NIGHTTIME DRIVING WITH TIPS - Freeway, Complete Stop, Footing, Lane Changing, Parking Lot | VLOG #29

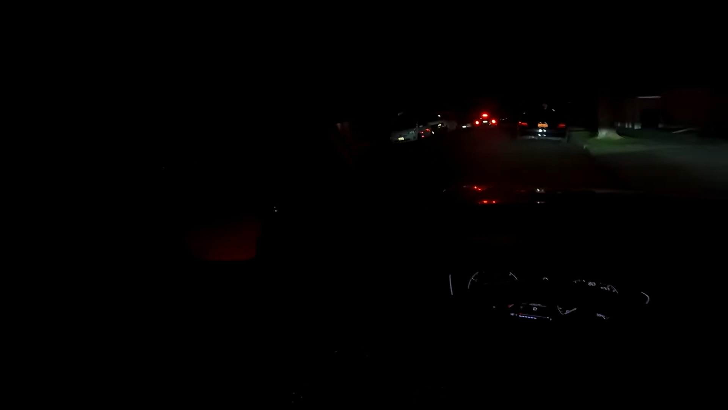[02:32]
look over your shoulder to check all of your blind spot, and then very slowly let go of your brake pedal. Let your car move slowly like that, and then turn over your shoulder as many times as you can. You know, the more you turn, the better.
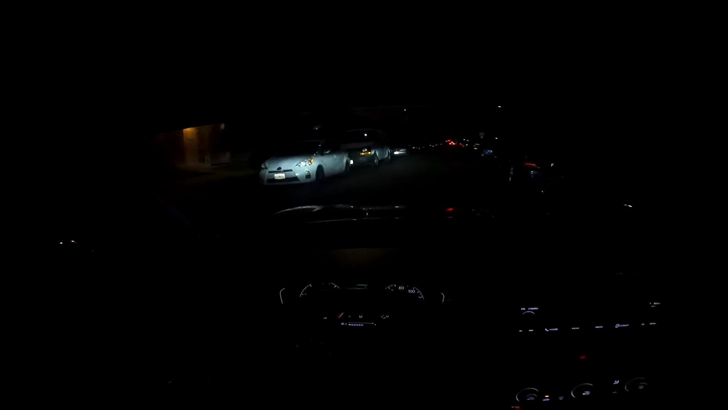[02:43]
And then slowly pull to the road and slowly accelerate. You want to accelerate slowly because you guys want to take out your gas pedal. Same thing goes for your brake pedal.
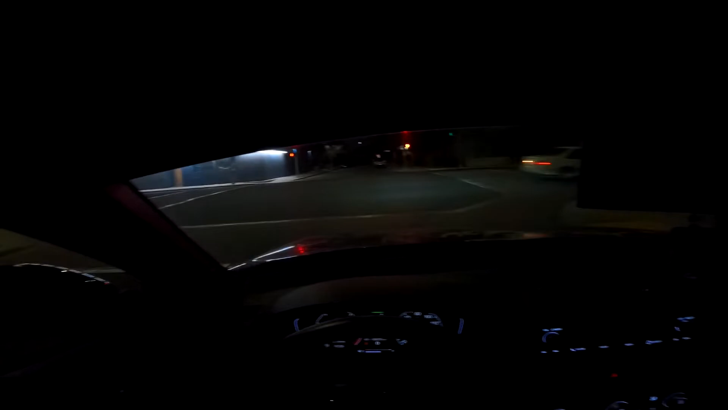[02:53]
By hitting the brake from far away like that, not only will you be able to signal the guy behind you that, you know, that you're gonna come to the complete stop, you will also really decrease your chance of getting rear-ended approaching the red light. Well, I'm already begin to hit the brake, and so you see my car slowly slowing down.
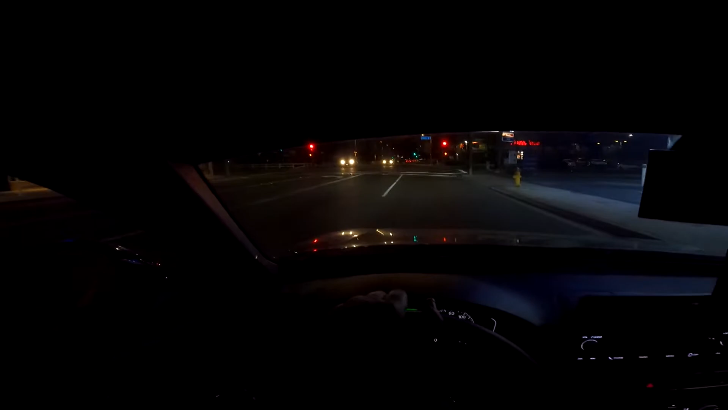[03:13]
That's kind of funny, I say slowly slowing down, because what happened is that I want to ease into a complete stop instead of like just, you know, suddenly hit like that. That's just really going to increase your chance of getting rear-ended. So the whole idea is that you guys want to always start accelerating slowly and start hitting the brakes, you know, from far away, so that you can ease into the complete stop at the red light and the stop sign, and you can accelerate slowly to always have total control over the speed that you're going at.
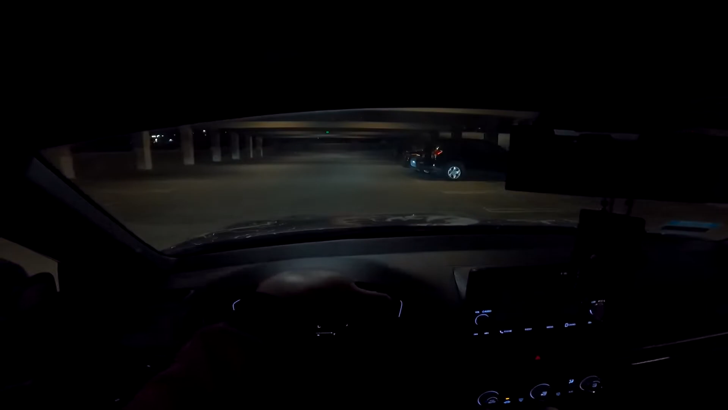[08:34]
and we're talking about people potentially, you know, pulling out of their parking spot without looking over the shoulder, or they just happen to decide to pull out of their parking spot, you know, at the very fast speed.
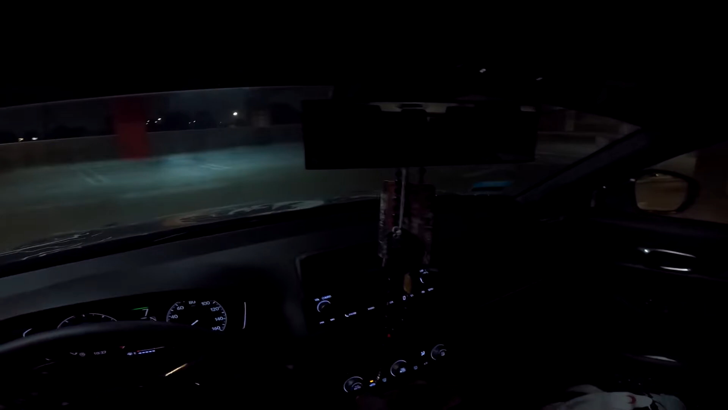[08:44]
So, you know, just be very careful when you guys are in the parking lot, or should I say in the parking structure, you know, in any type of parking lot, I should say. So whenever you guys are in any type of parking lot, just be very careful. Go slow, but not too slow.
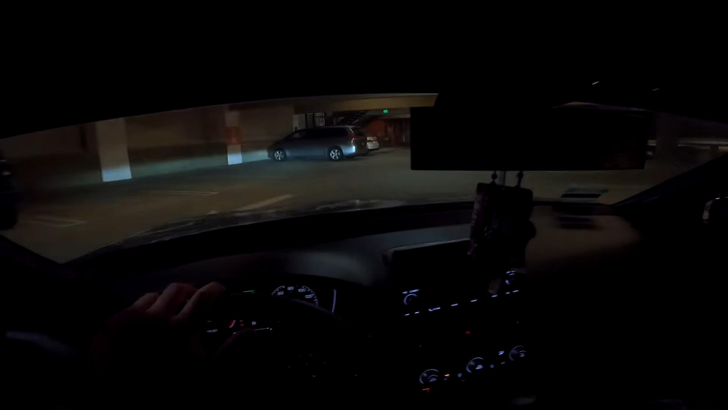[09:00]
And of course, don't go fast. Watch for the stop sign. They are not gonna have any stop sign pole like in your neighborhood. They're gonna have it right on the floor.
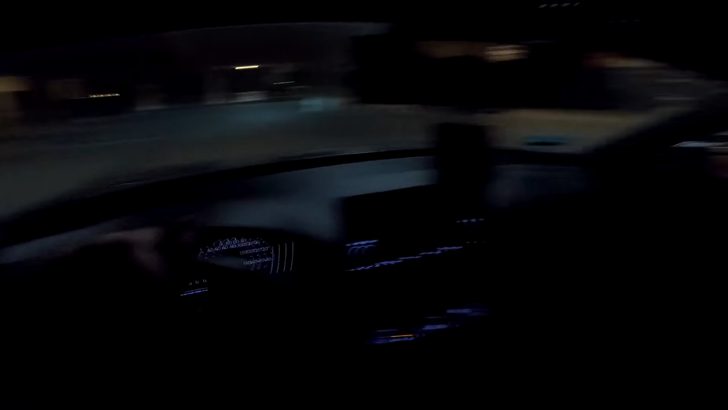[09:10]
So always make sure that you guys read the floor ahead of time. Now, earlier you guys saw me entering this parking structure, and you guys noticed that at the entrance I was going uphill, but my view was limited.
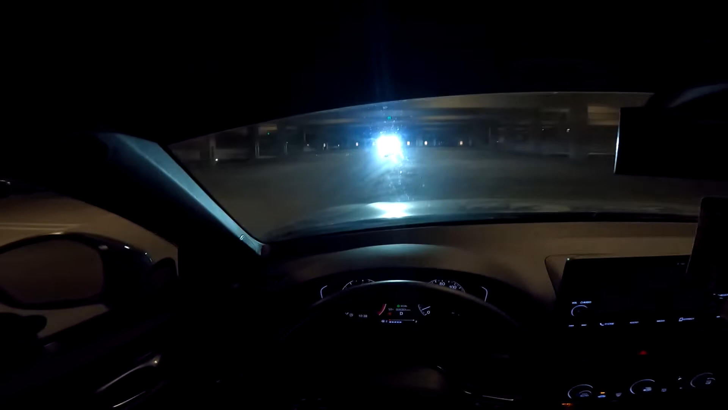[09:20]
It was blocked by the floor. So that's all the more reason why we always have to go slow every time we're in any type of parking structure, because the more your view is blocked in the parking structure, the more dangerous it is. You know, especially when you're making a turn like this, because what happened is that you never know whether or not there's any car that is coming from the opposite direction, and we don't even know whether or not that vehicle is gonna go fast or slow until the moment we see them.